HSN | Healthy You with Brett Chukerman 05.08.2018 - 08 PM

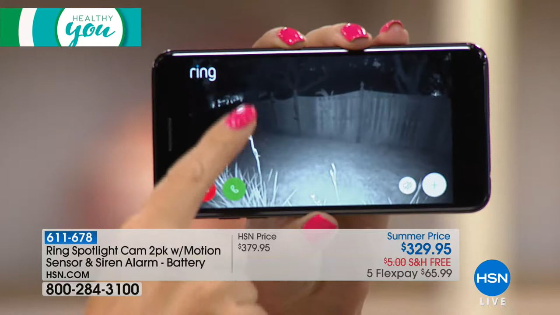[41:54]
you'll get a little notification that pops up just like a text message and it takes you instantly to that live action.
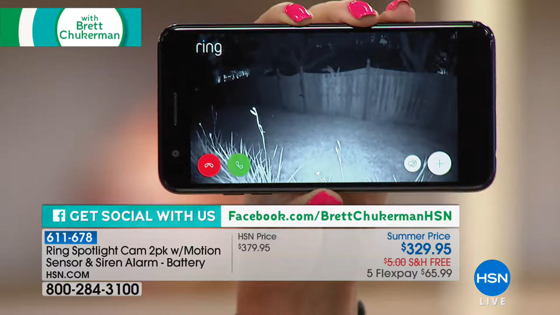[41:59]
And with two-way talk, you can do something about it immediately. Absolutely. So, then you touch that little green phone right there. If someone is coming into that part of your fence, mine is right here that makes me feel uneasy.
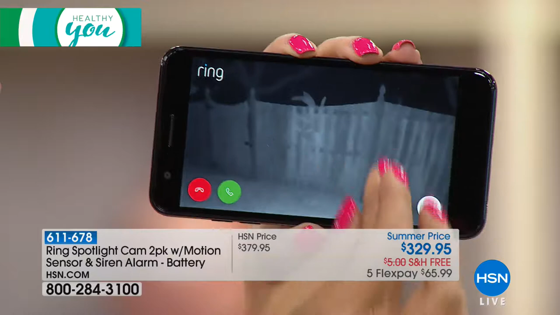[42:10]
I'm always worried someone's going to come through that gate. I'm going to be able to know it, see it and then do something about it by telling that person, hey, get away, you're on camera and then you can deter them.